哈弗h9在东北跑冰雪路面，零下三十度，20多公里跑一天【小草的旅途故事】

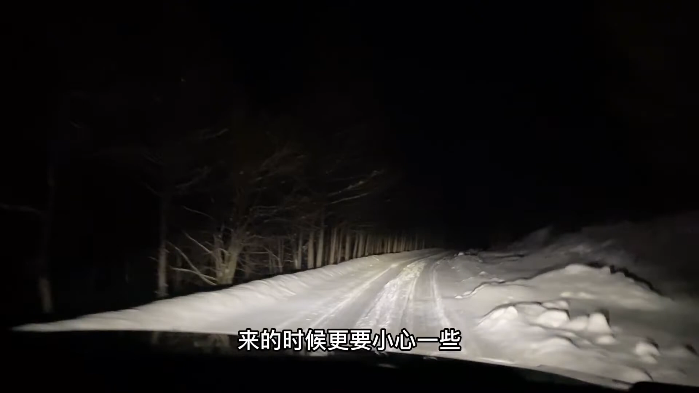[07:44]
路了看外边的天多黑又是雪地所以开车要比来的时候更要小心一些晚上本身这个路都不好开再加上上下坡啥的难度就更大一些了